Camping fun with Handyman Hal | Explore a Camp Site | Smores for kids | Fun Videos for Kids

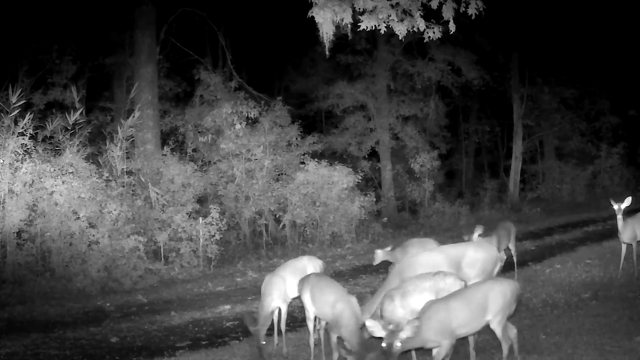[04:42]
oh look at that herd of deer let's count them we've got one two three there's four and five oh and there's six there's seven oh and eight oh and nine wow nine deer on my camera the perfect spot it's got to be around here somewhere oh it's somewhere here